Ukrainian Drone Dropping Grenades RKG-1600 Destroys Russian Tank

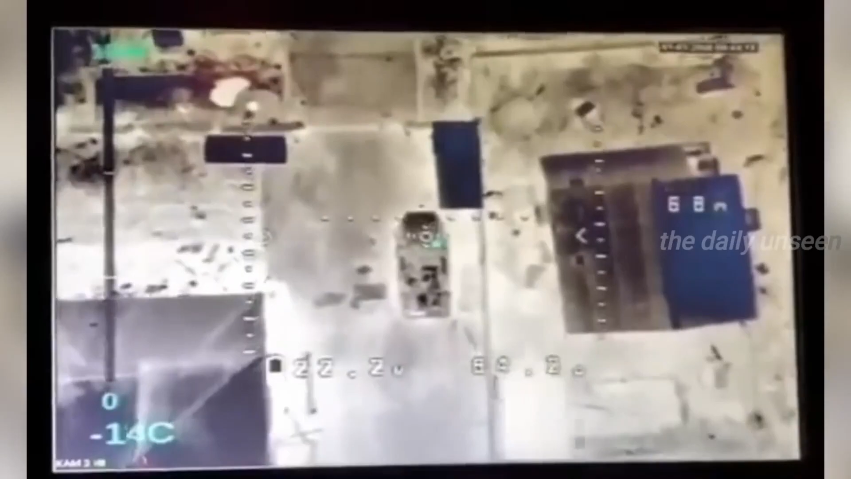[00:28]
model RKG-1600 to a Russian tank destroying it completely.
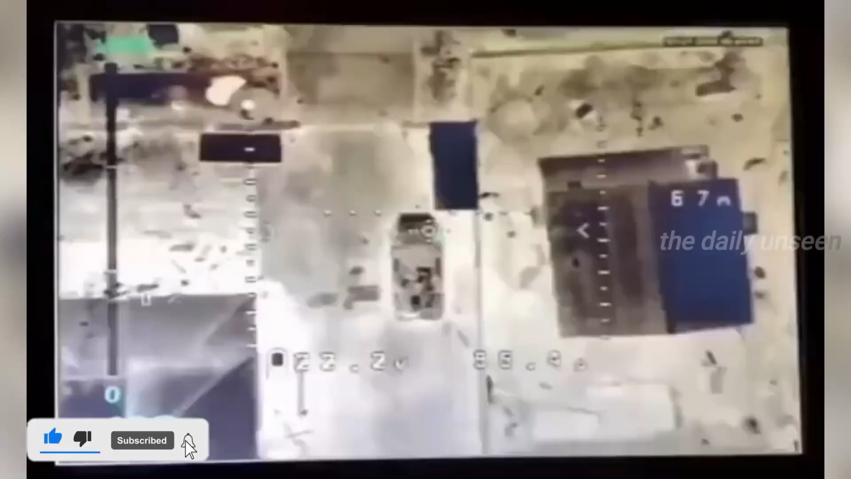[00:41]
onto a Russian self-propelled howitzer completely destroying it.